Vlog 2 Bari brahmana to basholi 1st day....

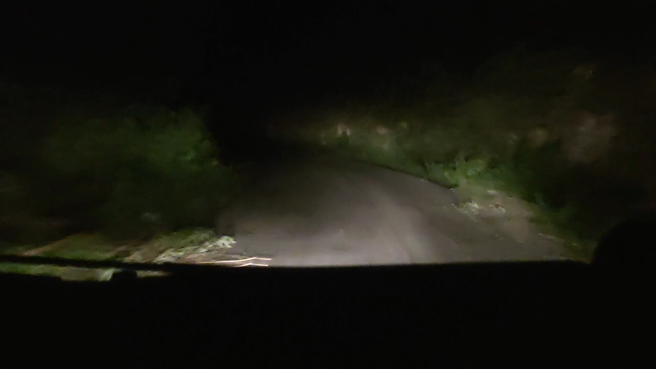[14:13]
बसोली ये आधा किलोमीटर, फिर अहें सवेरे जाना उत्थे पुरथू बनाना अपना आमलेट शामलेट, उत्थे ब्रेकफास्ट करिए, जेड़े भी त्रै त्रै अंडे जेड़े चार चार जिन्ने खाने है श्रद्धा अपनी।
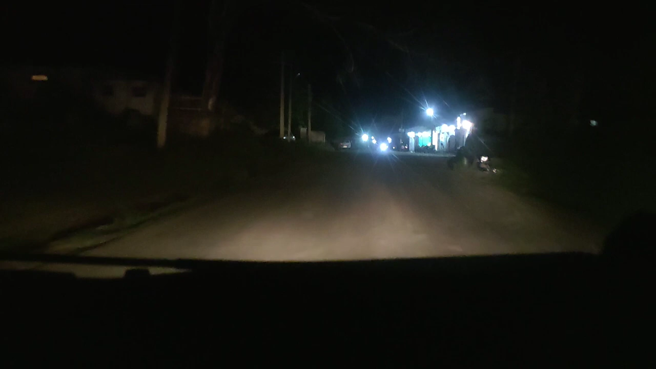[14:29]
हेलो, ये हम पहुंच गए बसोली में। इन्हें पसंद आई बसोली मच्छी का नहीं मच्छी में खाता है नहीं है मार का मार का।